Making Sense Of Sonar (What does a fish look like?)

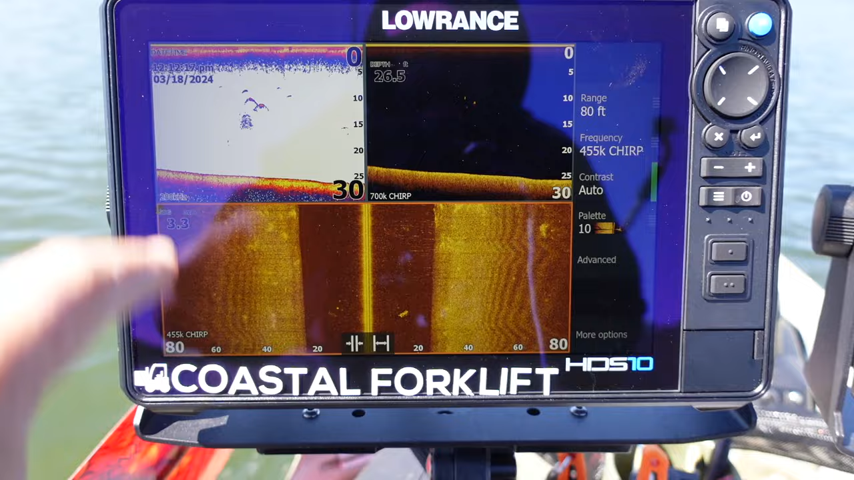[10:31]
And those are probably bass as well. We may come back out here before the video's over, see if I can catch one or two of these using, uh, using, using active target. But anyway, I'm going to come up, we're going to go up, up on, up a hill a little bit, and we're going to look at some fish attractors. I want to kind of show you how easy they are to miss and then how to mark them on your, on your map or on your GPS. All right. See this right here? See the shadow? There's a little bit of bait around it. So that's a fish attractor. And the shadow goes out this way, right?
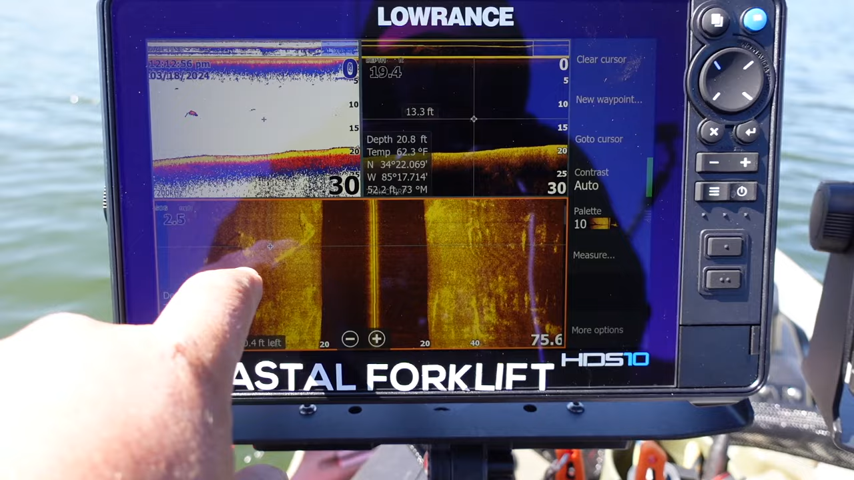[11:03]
And so what I want to do, there's another one coming up, is I want to mark the base of that shadow. Okay. And I mark it right there and I say new waypoint.
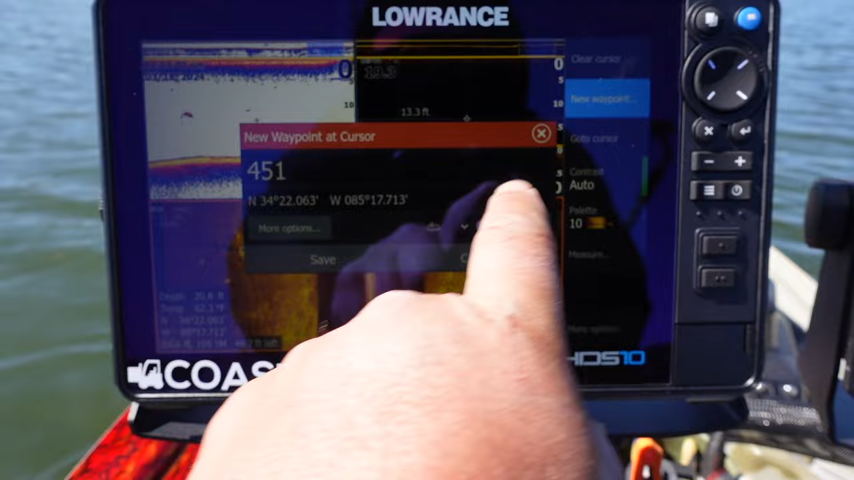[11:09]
And this is my fish attractor symbol that I use. And then it's marked. So here's another one and it's laying down again, base of the shadow, new waypoint, save, clear cursor.
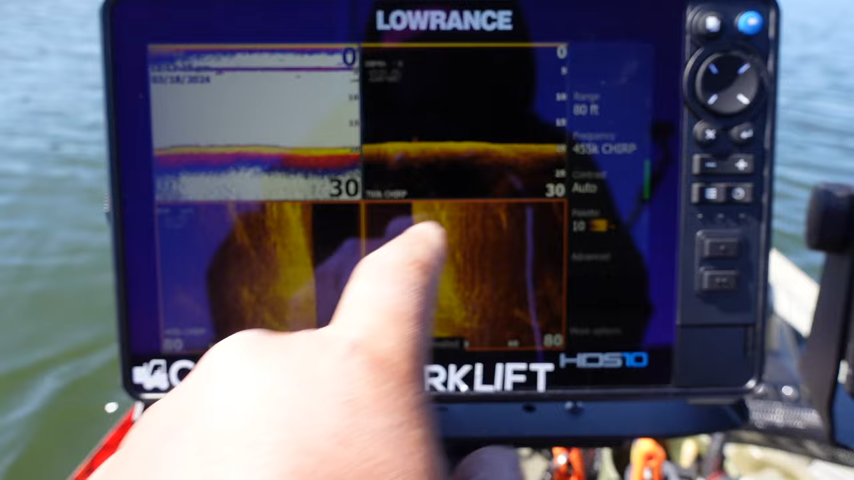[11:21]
And then there's another one. There's a bunch of them right here, but that's how you mark them. And that will be on your map as well.
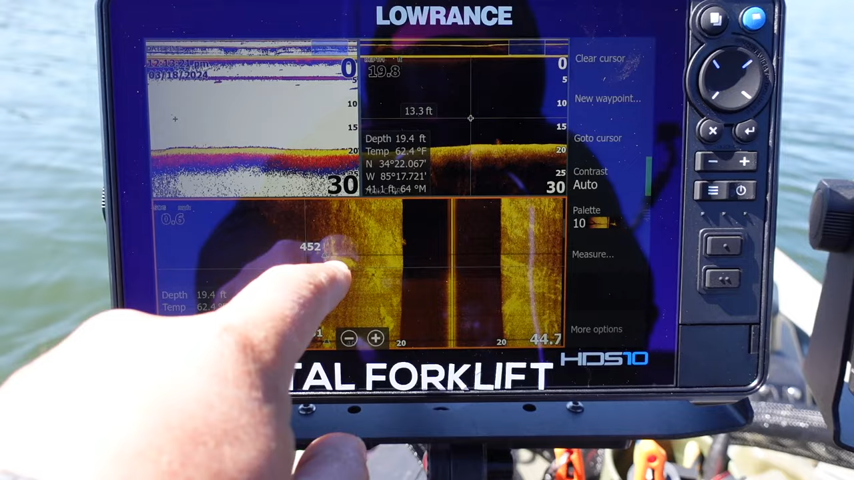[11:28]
And you get the most accurate thing. And the nice thing about a kayak and the way I've got this set up is my transducer is directly under this unit.
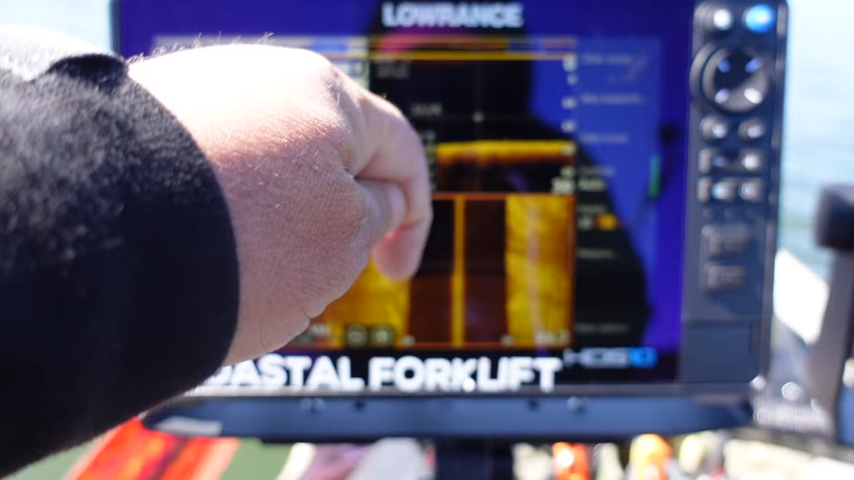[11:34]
This unit is where the GPS antenna is. The, the, the, the transducer is right underneath it. So my marks are exact in a big boat when the transducer is in the back of the boat and the, the, the, the units on the console,
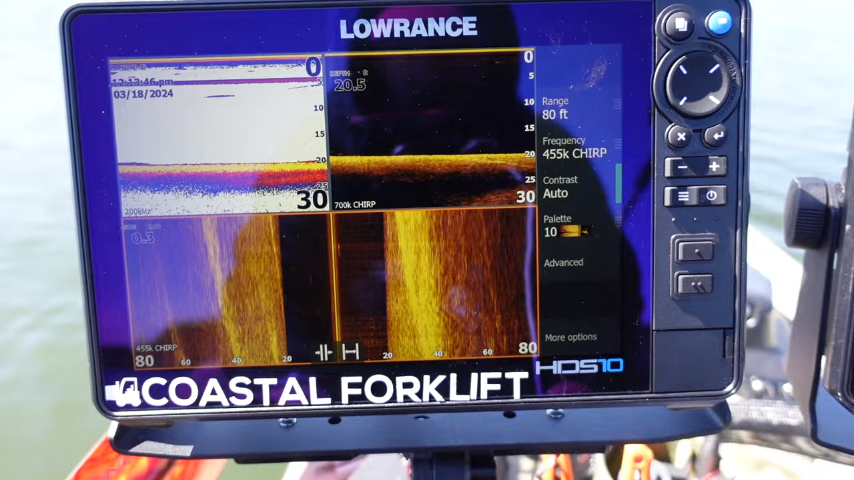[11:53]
you have that distance that you're off unless you set it offset and you all do all those settings. But anyway, pretty cool.
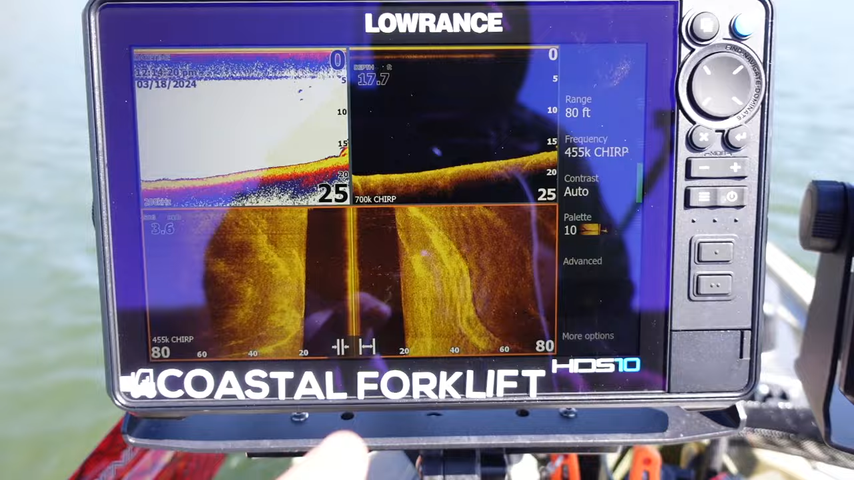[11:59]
I'll tell you what, let's, uh, let me change something real quick. I probably already had that one marked.
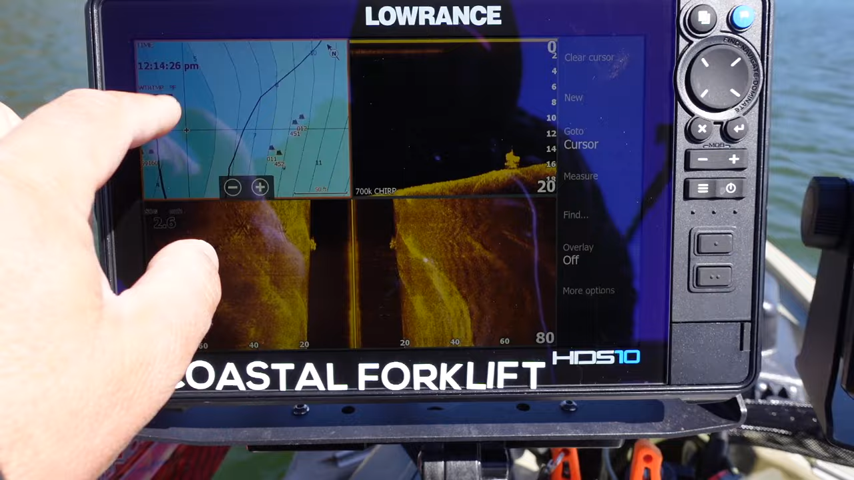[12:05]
I did, but anyway, we're going to go back over to that, that fish finder or that, uh, fish attractor.
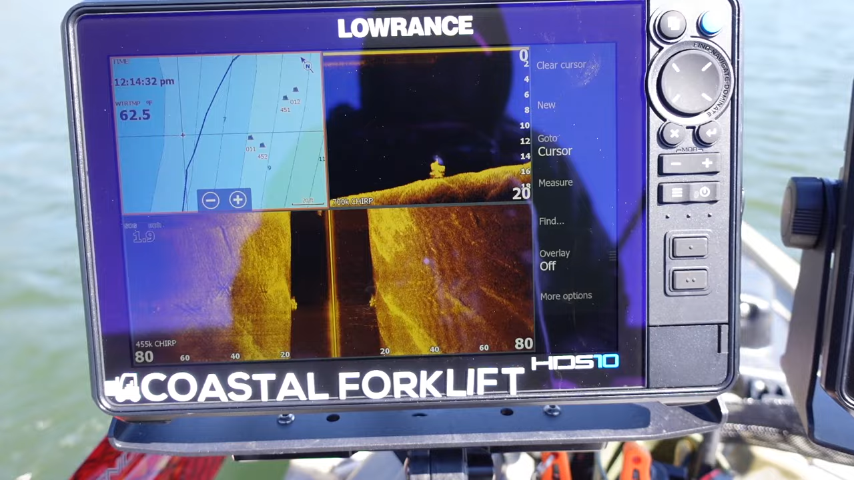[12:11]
And I'm going to go over there's one. We just went over right there, but I'm
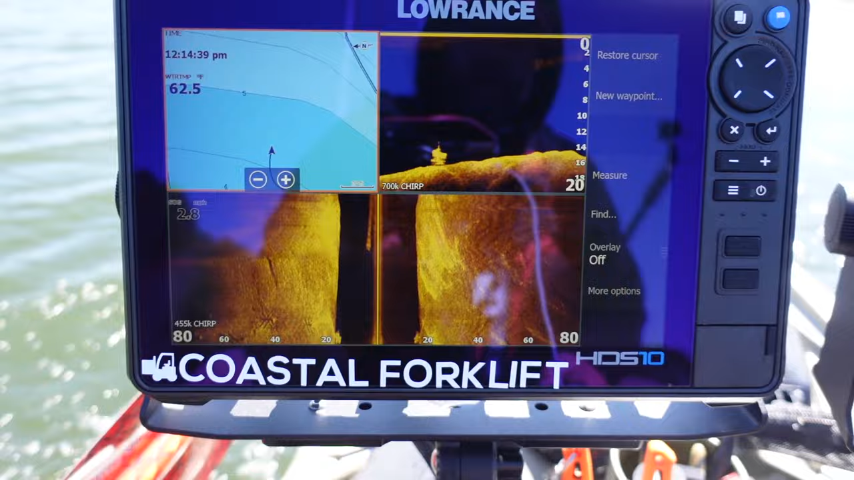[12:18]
going to go over it and look what it looks like on, on down imaging. I'm going to slow down a little bit. Those two fish suspended right there. These are my summer and winter time crappy fish attractors right here.
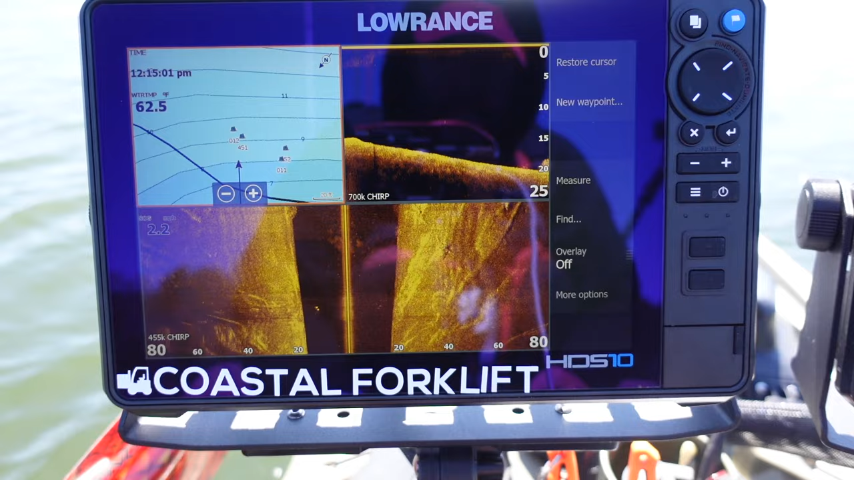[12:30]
So there's, there's those two right there. Okay. That's a little ball bait fish we went over. That's all the way on the bottom. Okay. There's that one. Actually, I don't have that one marked, but we just went over this one right here. Okay. So they're pretty substantial, but if you remember looking at them from a distance on the,
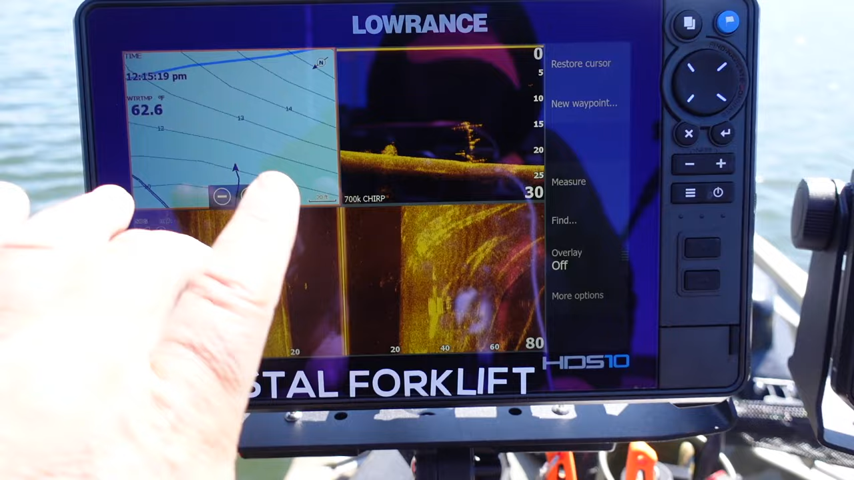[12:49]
side scan, they were pretty small. That first one, it didn't look like much, but look, it is, it's,
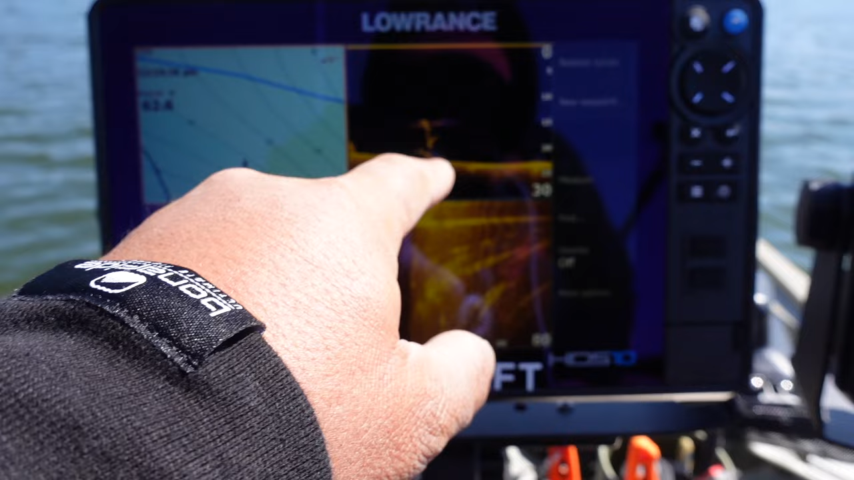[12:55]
it's actually, uh, made by the company, uh, the American fish tree, great American fish tree is what that, the company that makes that fish attractor.
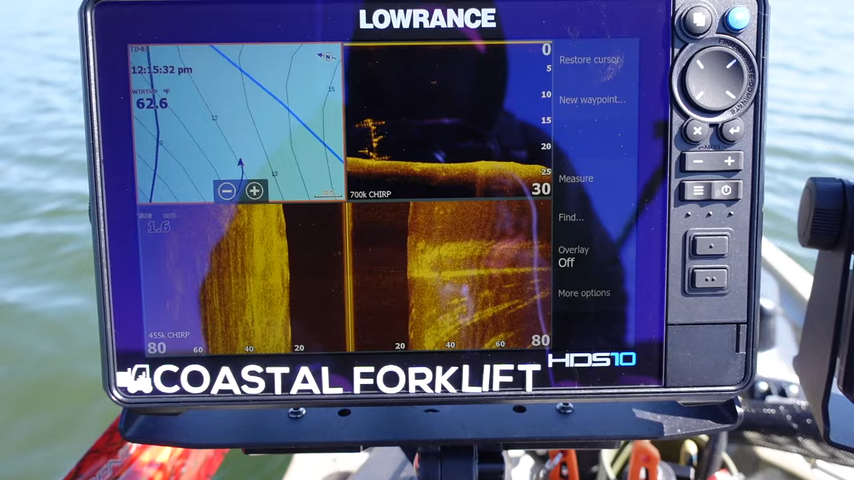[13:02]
All right. So right here, we're coming into the mouth of a huge spawning bay or a major spawning bay on this,
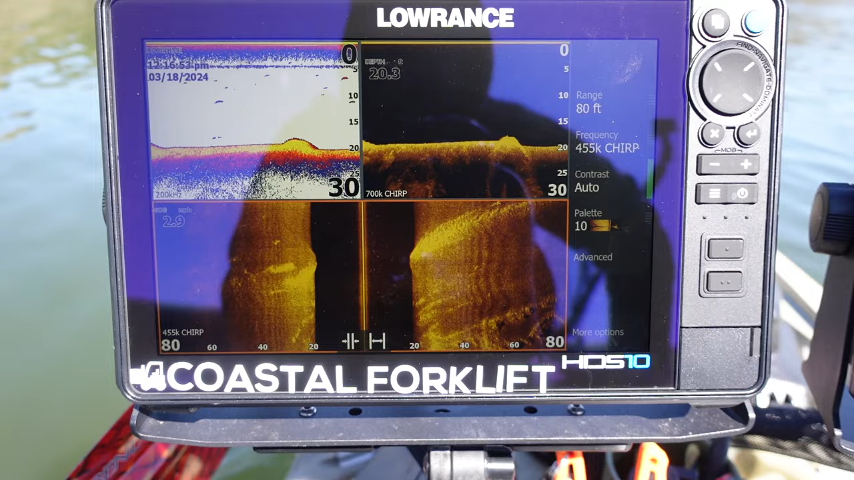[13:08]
on this lake. Okay. And so I'm, I'm really looking close. There's a, there's a ridge. I don't know what, whether that was an old road bed or what, it's just an old, it's a ridge down at 20 feet deep, a little bitty pot of bait fish that are actually over here. And they're fairly shallow. And you notice, I haven't seen a whole lot of stuff out deep. I have seen some stuff, but not a whole lot. And so we're going to come in a little bit shallower into a spawning bay since it's that time of the year and see what we can see. A little something right there.
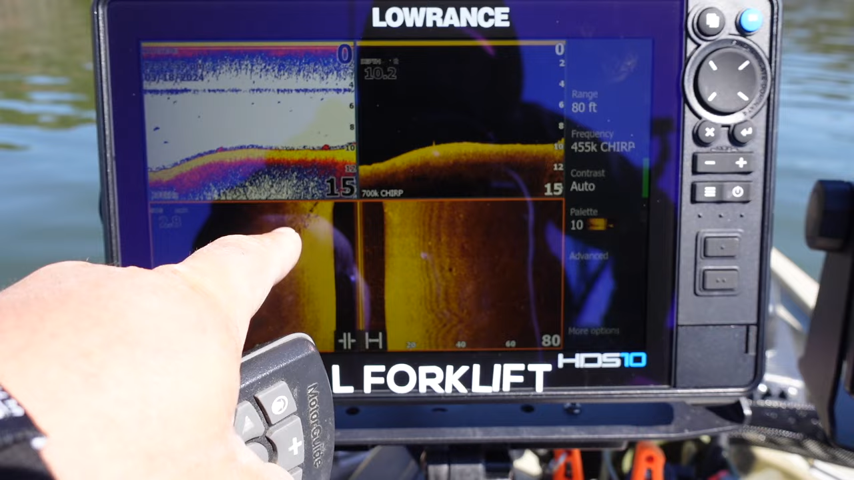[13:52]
Brush pile right there. So there's a bluegill bed, old bluegill bed on the edge of a drop or road bed. So there's some fish right there. And this is the kind of places it gets pretty shallower in 10 feet of water coming into a spawning bay. And this rock right here and that stuff like that is the kind of places that a big bass will hang out during, you know, getting ready to spawn, but the weather's pretty bad. You know, here's some, here's some fish attractors. You see the little shadows, the base of it's right there.